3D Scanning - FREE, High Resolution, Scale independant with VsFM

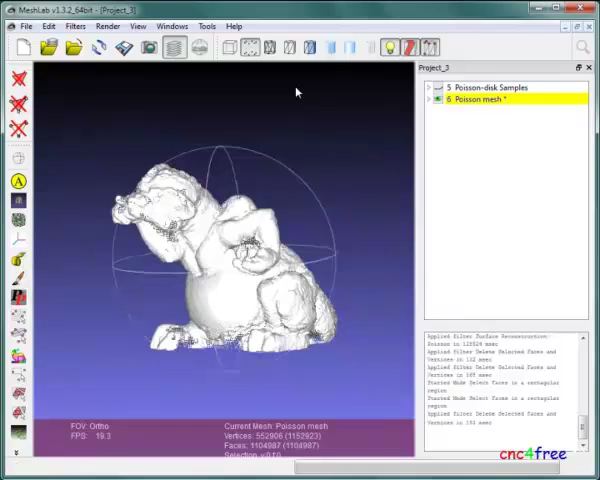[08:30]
It may be desirable to add color from the original object represented in the mesh.
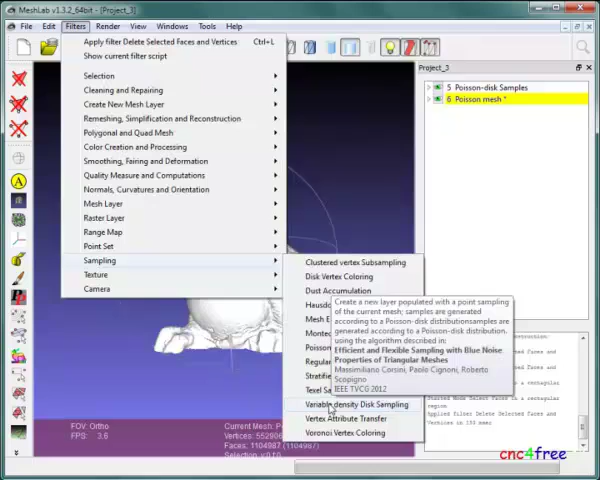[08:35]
Filters sampling vertex attribute transfer is a fast and easy way to apply sample color from the point-way cloud to the mesh.
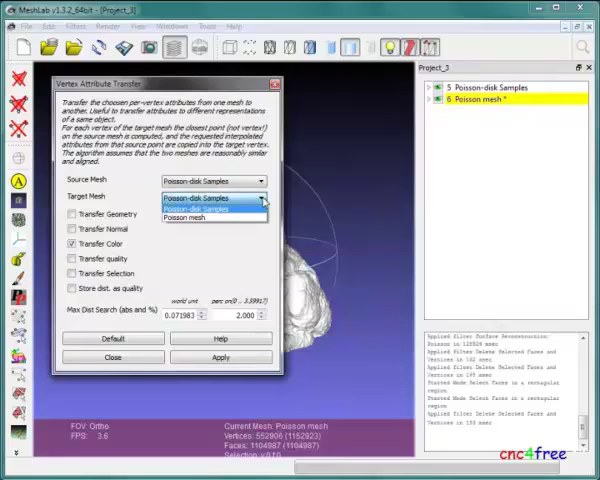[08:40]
The point-way cloud is deleted, leaving only the reconstructed mesh surface in the scene.
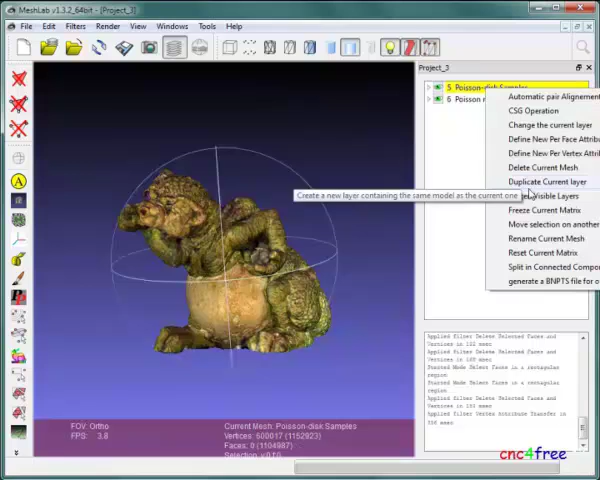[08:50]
If desired, this object can be further optimized using other mesh lab functions. Alternatively, it can be exported in its current form in the user's preferred format. The SFM puts high-resolution 3D scanning in the hands of anyone with a basic DSLR or video camera.